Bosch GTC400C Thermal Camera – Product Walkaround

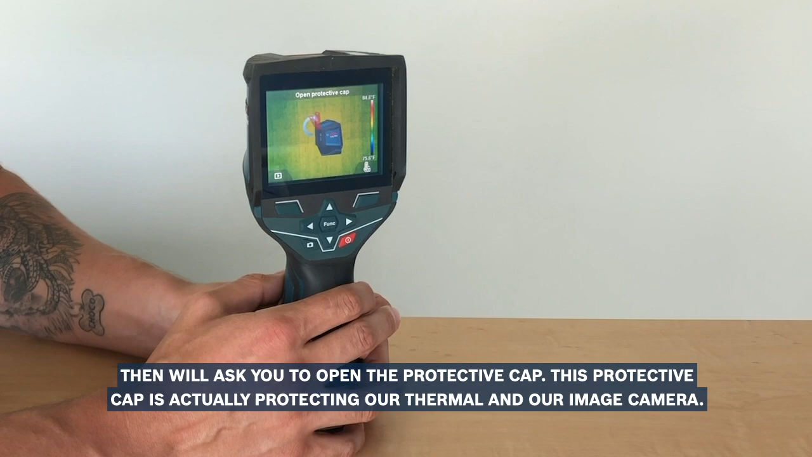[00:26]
and then we'll ask you to open the protective cap.
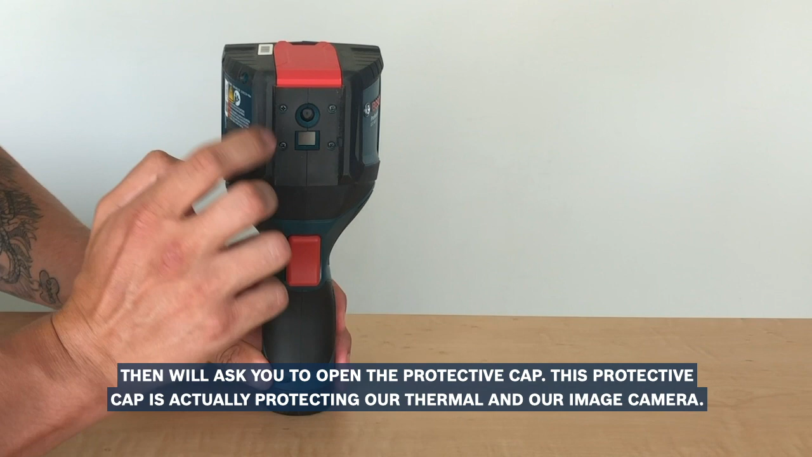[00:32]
This protective cap is actually protecting our thermal and our image camera.
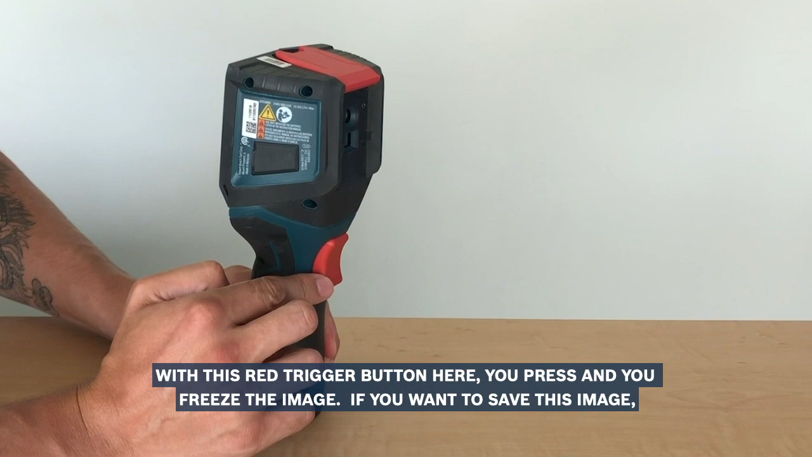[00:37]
With this red trick button here you press and you freeze the image.
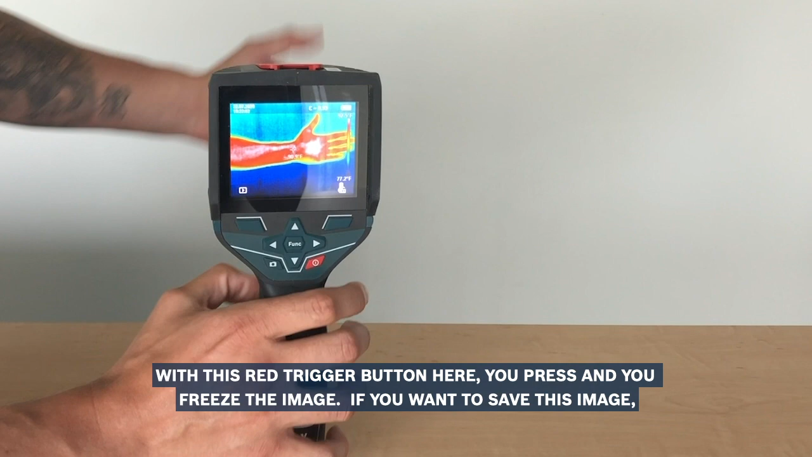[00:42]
If you want to save this image you just press this camera icon button here and you can save up to 600 images.
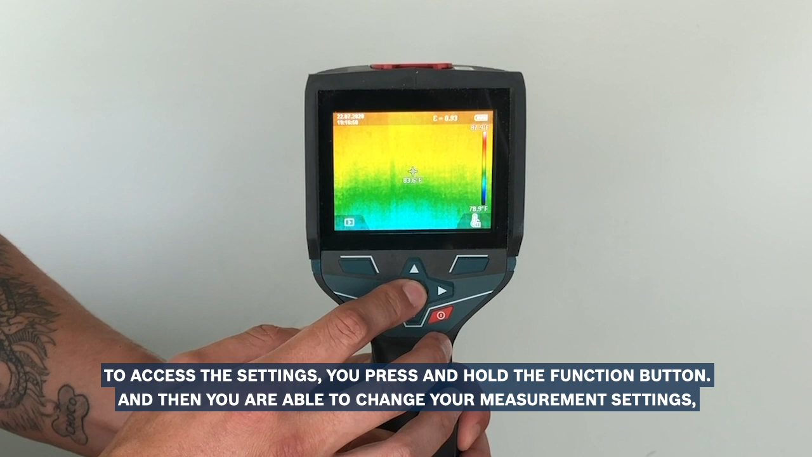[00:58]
To access the settings you press and hold the function button and then you are able to change your measurement settings, changing your material, pre-selected material with different emissivities.
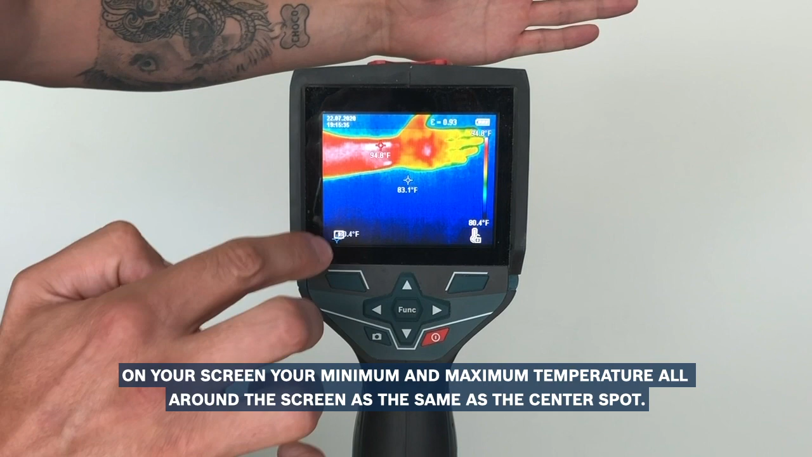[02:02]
On screen: spot 83.1°F, scale bottom 80.4°F
in your screen your minimum and your maximum temperature all around the screen as the same as the center spot.
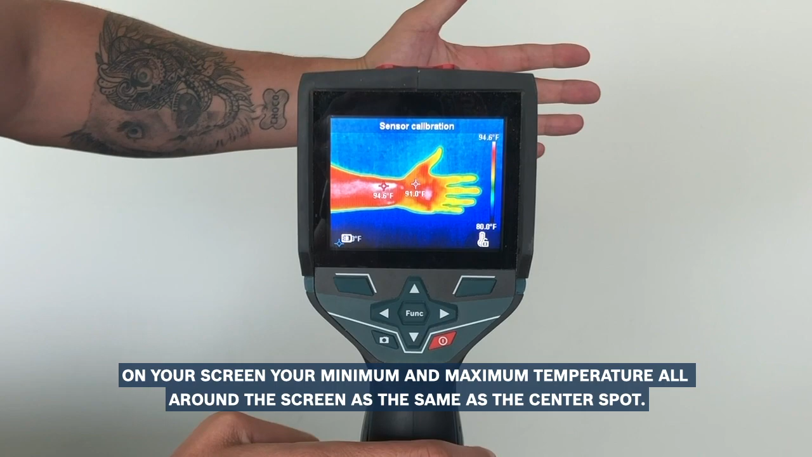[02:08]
On screen: scale top 94.6°F
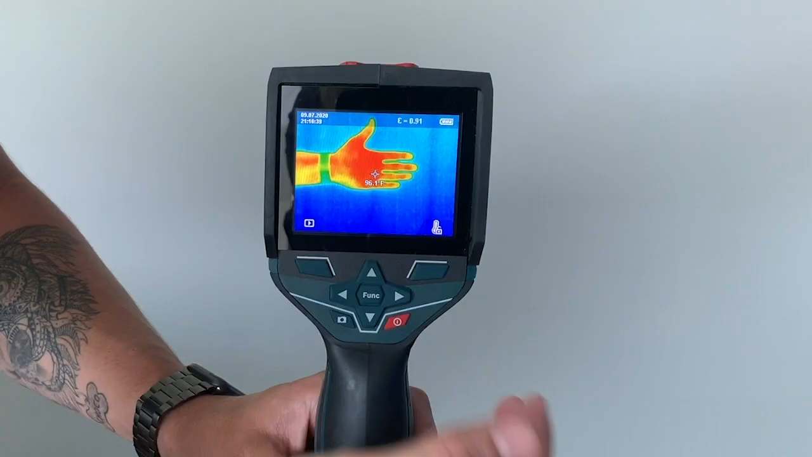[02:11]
On screen: spot 96.1°F
So let's walk through the main functions.
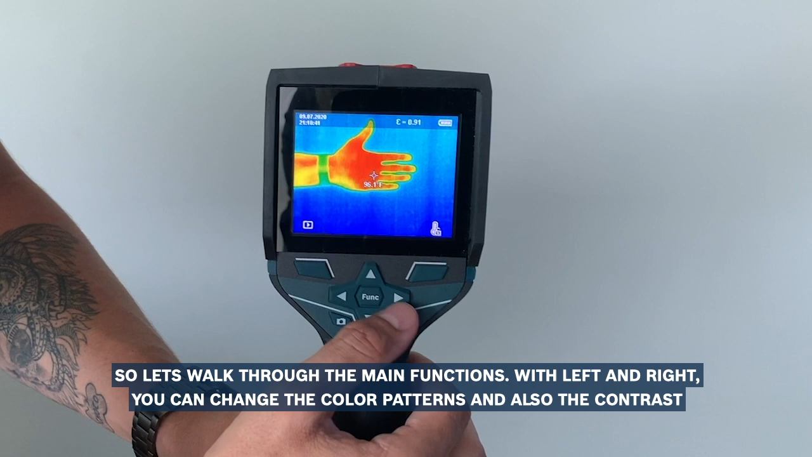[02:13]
With left and right you can change the color patterns and also the contrast so it make you too easy to use in different applications.
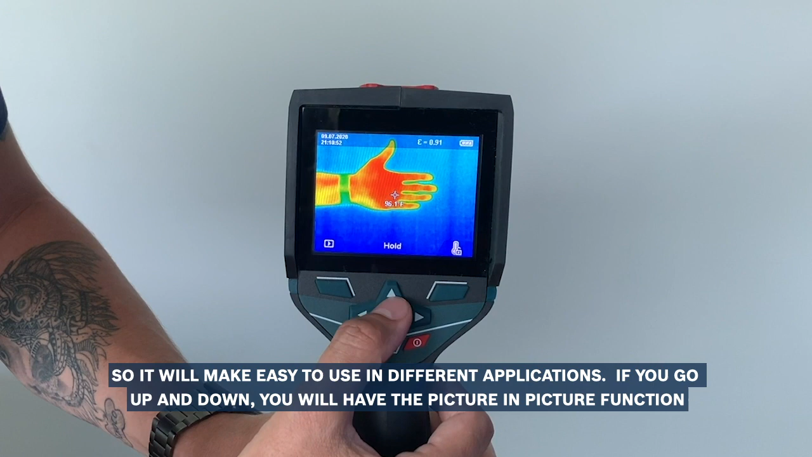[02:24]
If you go up and down you will have the picture in picture function that as you see you have the thermal image image and the camera image around and if you press again this square will
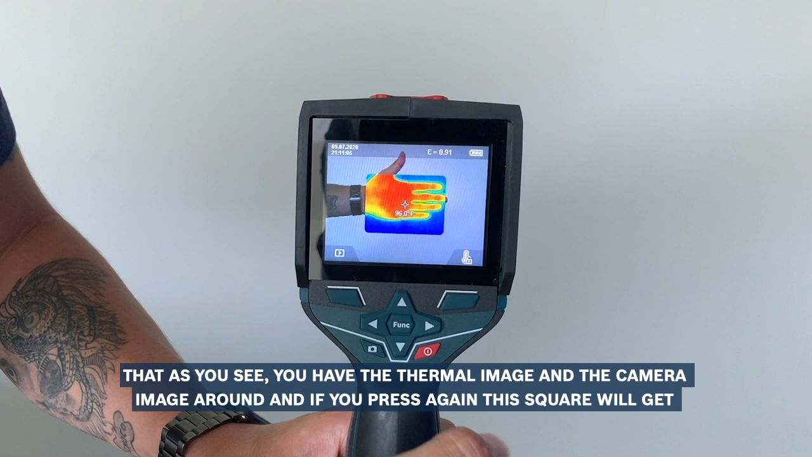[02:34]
get a little bit smaller so it enables you to give a little bit more context to this image and see exactly what are you detecting.
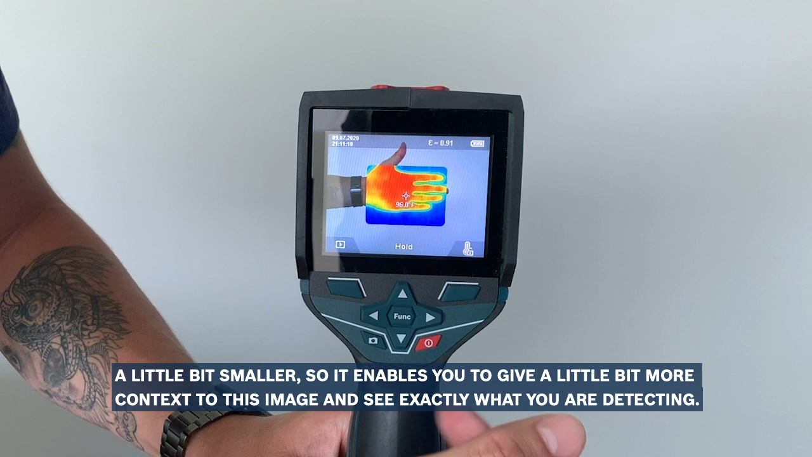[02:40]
On screen: spot 96.0°F
The next function will be overlaying. So here we are overlaying the thermal, the camera image and the thermal image image.
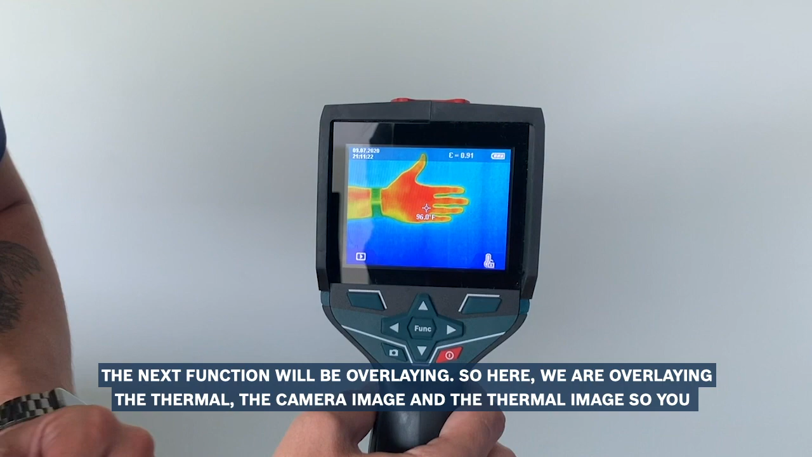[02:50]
On screen: spot 96.0°F
So you have a little bit more detail of the detected spot.
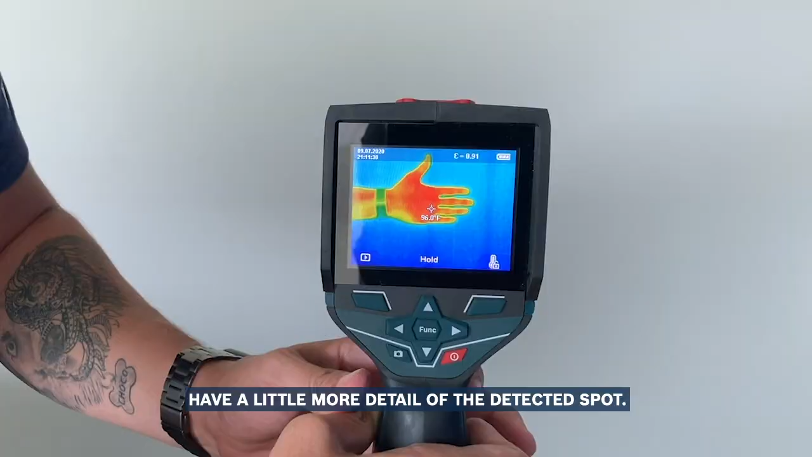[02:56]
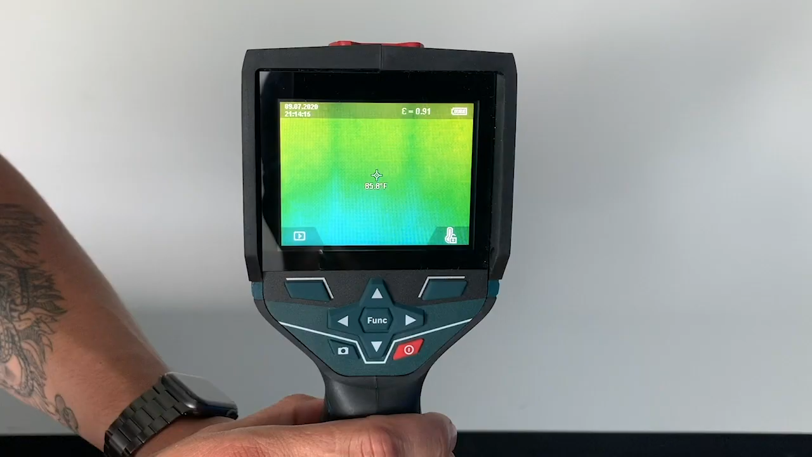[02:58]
Let's walk through the detection functions that we have in this camera.
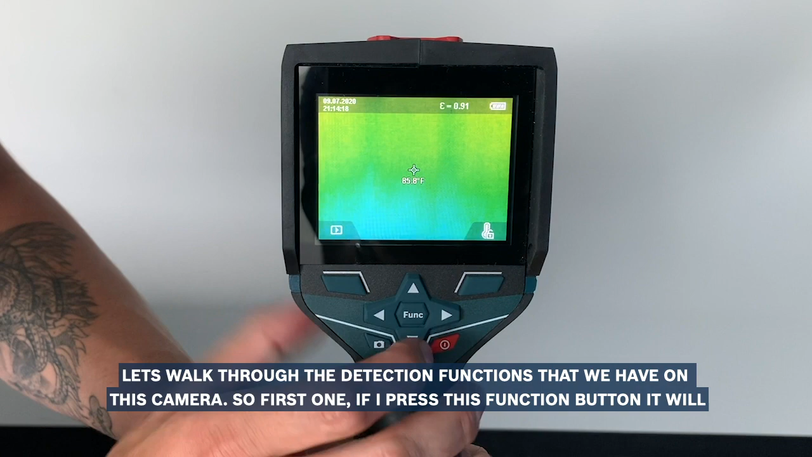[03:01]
On screen: spot 85.8°F
So first one, if I press function button it will be always the automatic.
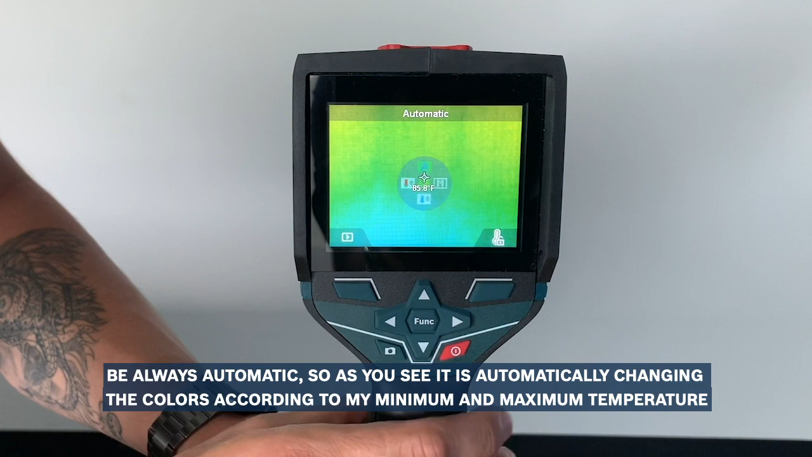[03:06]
So as you see it's automatically changing the colors according to my minimum and maximum temperature I have in the screen.
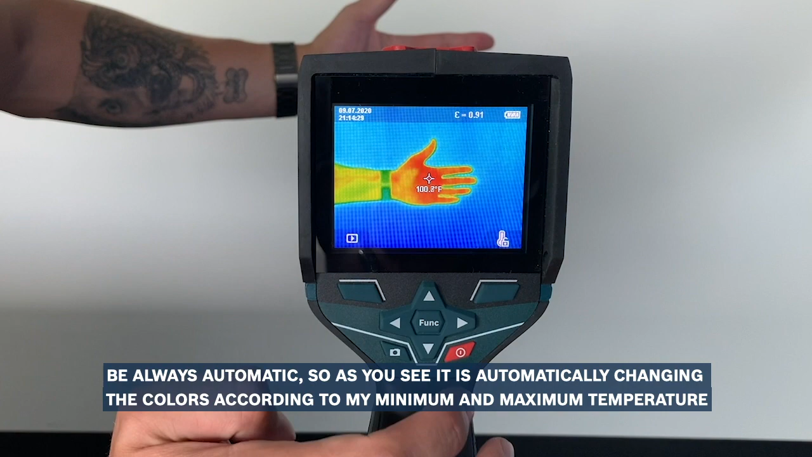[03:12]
If I press it again and change the M
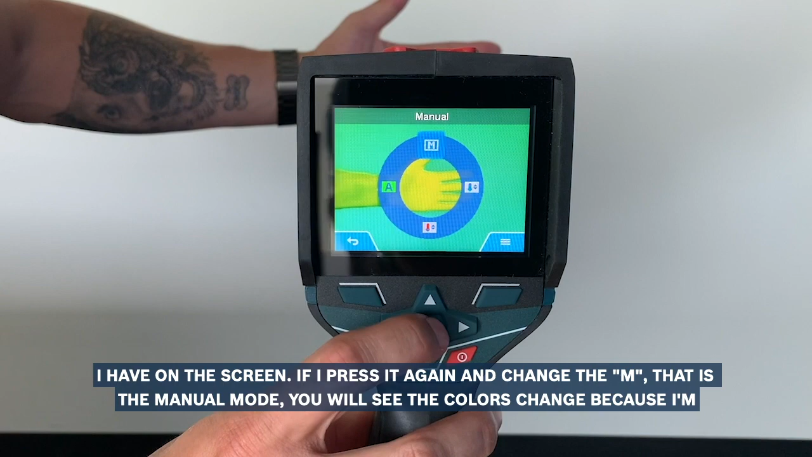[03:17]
that is the manual mode you will see the colors change because I'm here setting my minimum and my maximum temperature.